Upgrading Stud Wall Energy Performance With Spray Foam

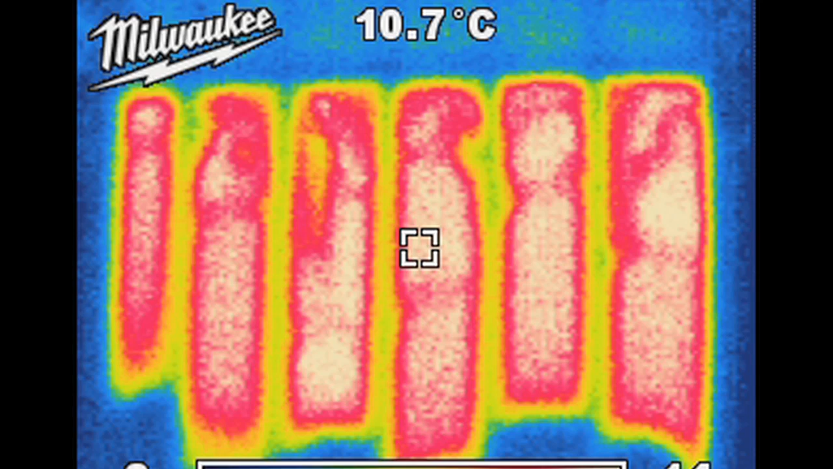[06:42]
On screen: spot 10.7°C
So what you see here is full foam coverage just the way you want it. Repeat the injection process to fill the upper part of each wall cavity, working from the holes you drilled up near the ceiling.
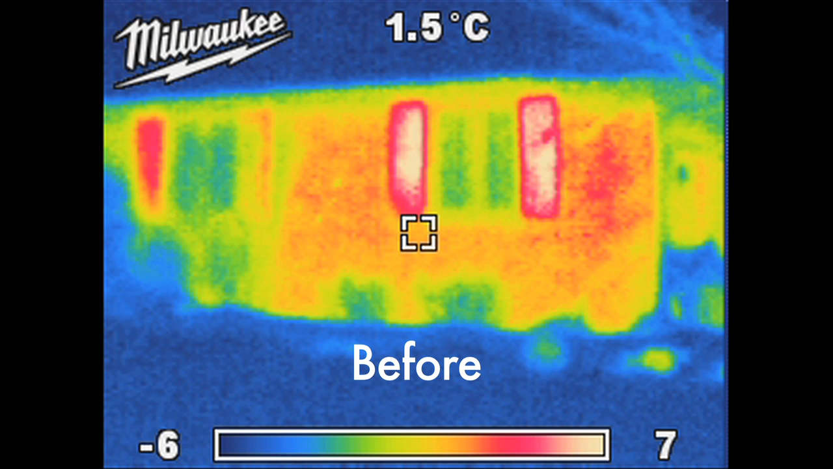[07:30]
On screen: spot 1.5°C
The bright colors show how this hollow wall has gone from losing a lot of heat before foaming, to much lower heat loss shown by the blue colors after foaming,